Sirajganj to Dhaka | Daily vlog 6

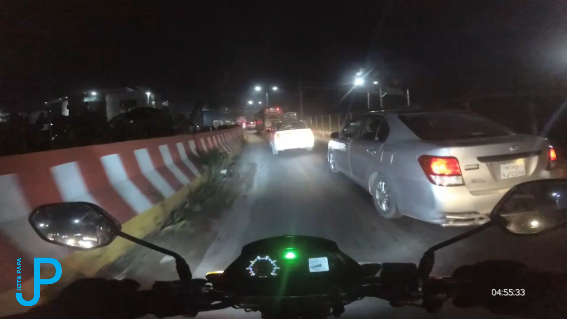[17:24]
হ্যালো বন্ধুরা, ওয়েলকাম টু ঢাকা সিটি। যেম দেখে বুঝতে পারছেন আমি আসলে অ্যাকচুয়ালি ঢাকার ভিতরে ঢুকে গেছি। আর এই রোডটা হচ্ছে জাহাঙ্গীরনগর ইউনিভার্সিটির রোড।
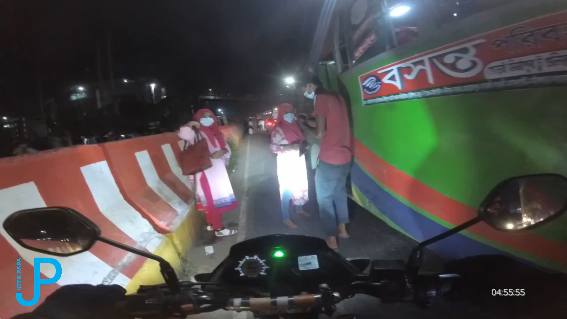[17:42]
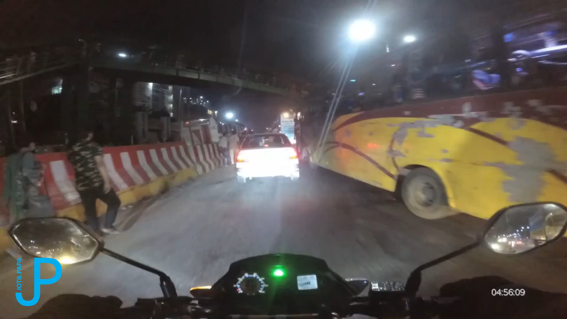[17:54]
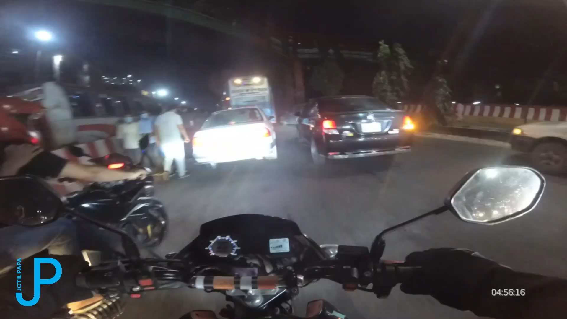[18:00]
আমি জানি না আমি ভুল করলাম কিনা, বাট আমার মনে হয় না আমার ভুল হয়েছে। এখানে গাড়ি পার্কিং করা অথবা গাড়ি থামিয়ে যাত্রী নামানোর কোনো নিয়ম নেই আমার জানা মতো, যেটা আছে সেটা এইখানে আছে।